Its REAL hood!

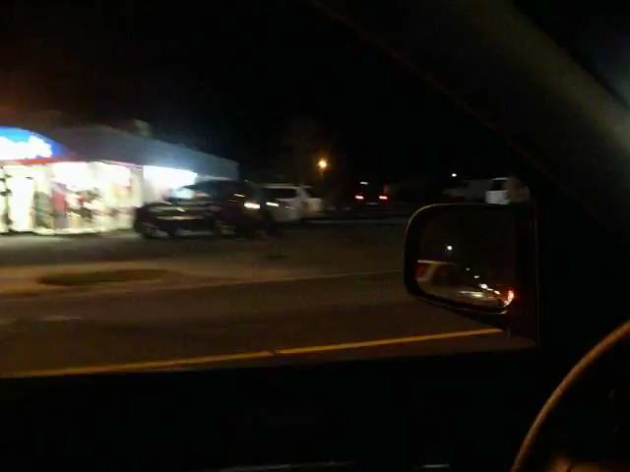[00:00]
so this is this is traffic to get to the strip so you know what we we've given up hope to try to get to the club what had happened was
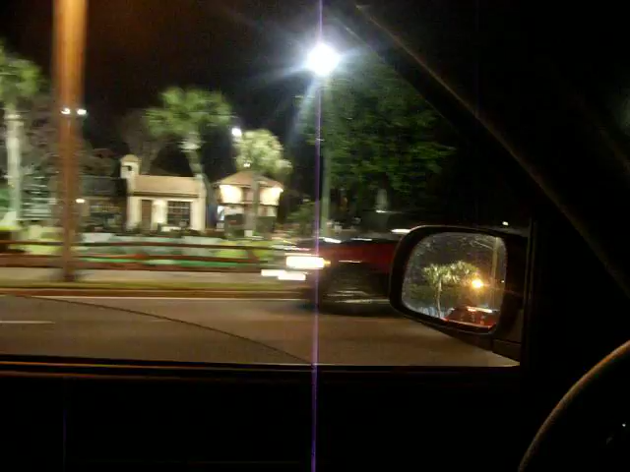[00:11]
that we went on the other street point over there yeah yeah anyway there's another street and then we could not find parking so this is a strip and all of the traffic seeing the traffic see you try see go go see the traffic see
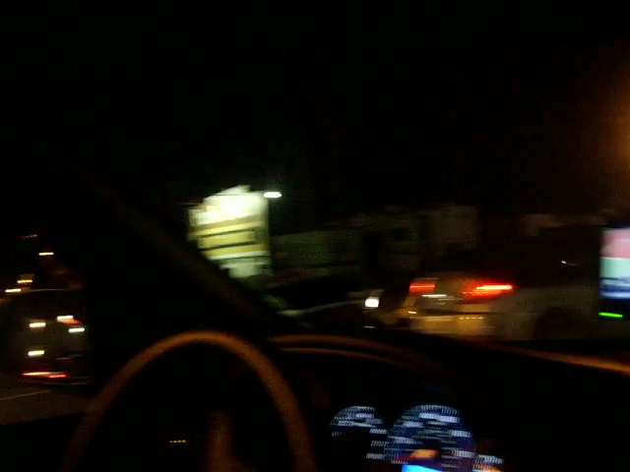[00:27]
the ignorance yeah and there's like many more miles okay
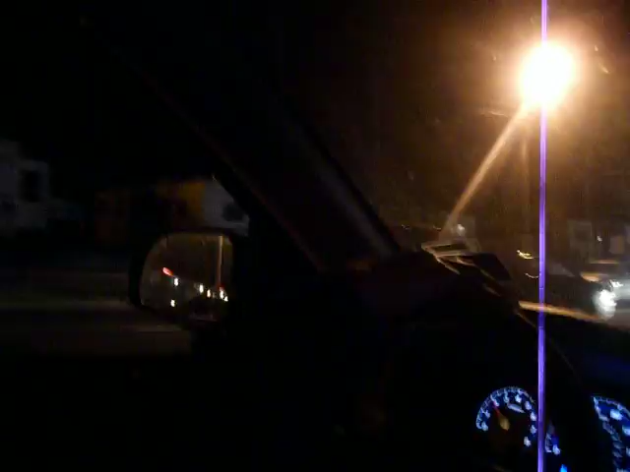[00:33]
now um we're looking at some real hood dude there are some real hood it's now exhibit a exhibit b real hood exhibit b real hood
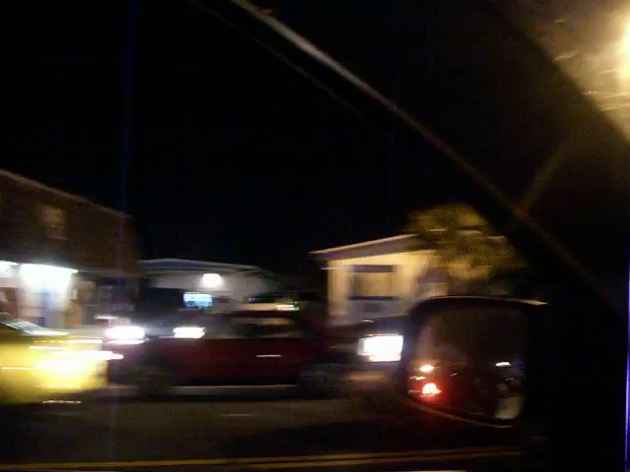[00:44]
exhibit c yeah all these guys from alabama real hood either they're real hood or real hick and we'll find somebody it's really really okay there's one hood too and there's some more exhibits right there it says all we've got haters exhibit right there and 24 inches like we can't reach uh-huh or like we can't tell how big your rims are yeah you have to put how many your rims are you know his car over here needs some work i don't even know why you brought that
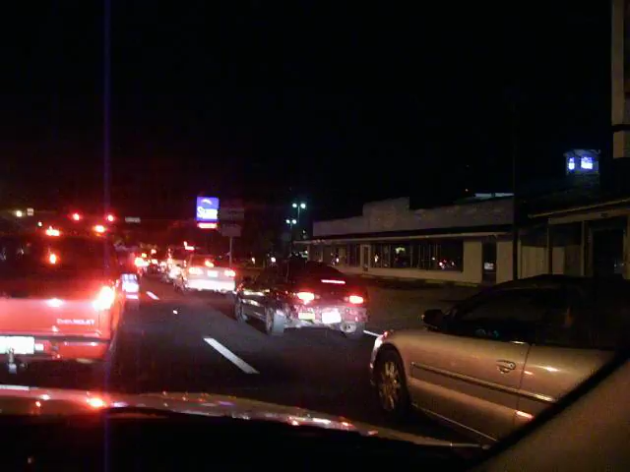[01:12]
to the strip i don't i really don't yeah honestly i know we've seen plenty of hick vehicles too like this one over here um yeah maybe
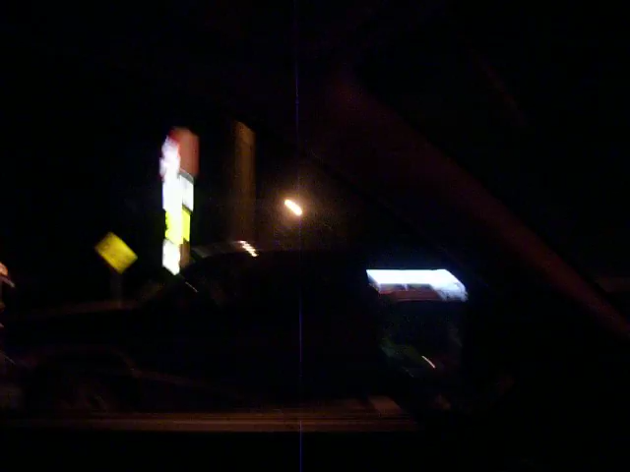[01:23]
like they look like they're straight from mama i don't buy them i don't i don't even feel good i think the seafood and alcohol is definitely not a good mix i would never recommend that no ever i've never felt worse in my life well i probably have but not going out this is stupid yeah so if any of y'all ever intend on coming down here for spring break um my advice is to
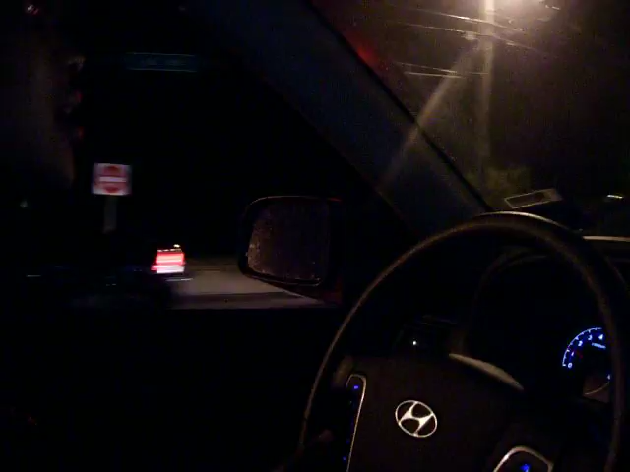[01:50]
come early yeah you have to be in the club at like 8 45 or eight o'clock yeah because more traffic we're still going we're still going almost a mile we're
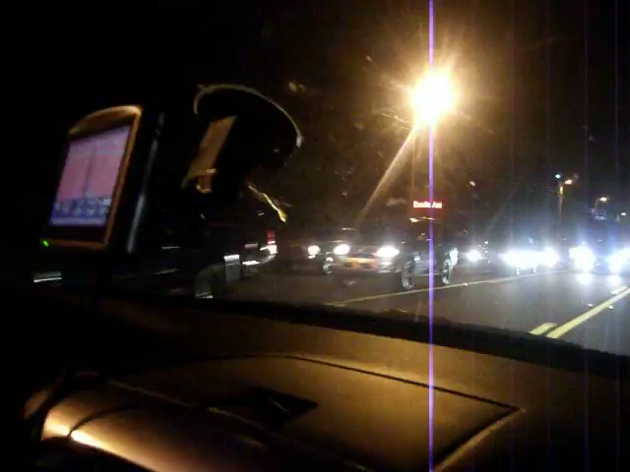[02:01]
still actually yeah we've gone almost a mile and there's a whole nother road that looks exactly like this this is just this is just the incoming this isn't the outgoing and yeah this is crazy when something more interesting happens we'll
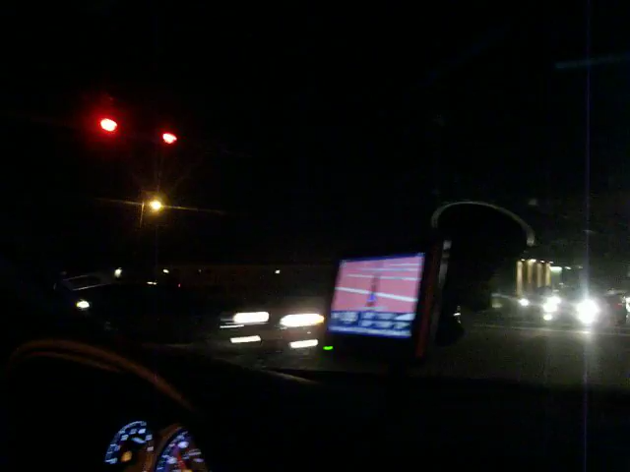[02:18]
we'll cut back in but for now deuces out